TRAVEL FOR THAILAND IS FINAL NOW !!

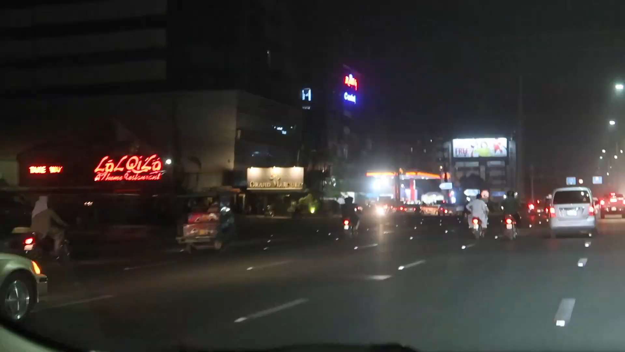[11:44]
ये भी आपके सामने पेट्रोल पंप है, दूसरा तो हम दिखा नहीं सके,